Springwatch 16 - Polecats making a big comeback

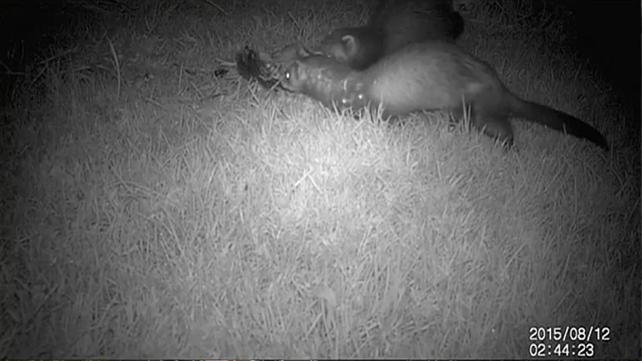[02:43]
Well, a lot of people just don't know what a polecat is. So a lot of the time it's just telling people what is this strange animal that you've seen. So keep your eyes peeled.
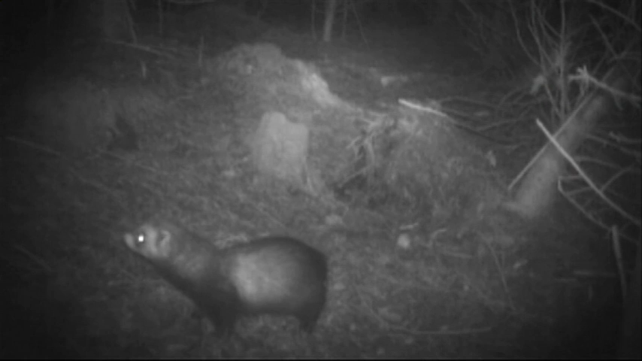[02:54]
If it's more like a furry sausage, remember, stoat or weasel. Something bigger? Well, that could be a polecat.